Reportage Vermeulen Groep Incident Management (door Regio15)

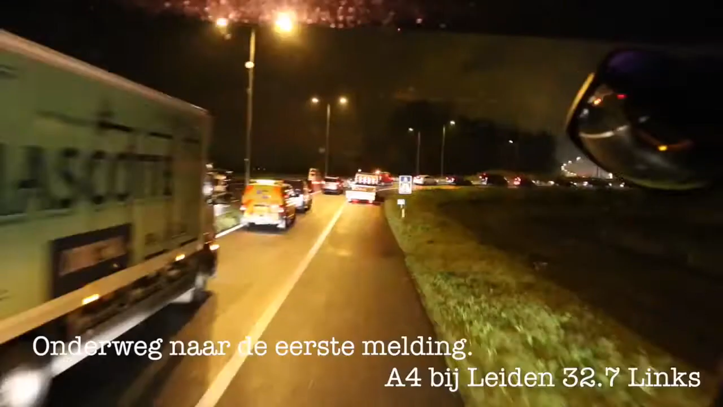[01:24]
Nou, we zijn momenteel proberen het incident te bereiken. Dat doen we via de vluchtstrook. Het valt niet altijd mee.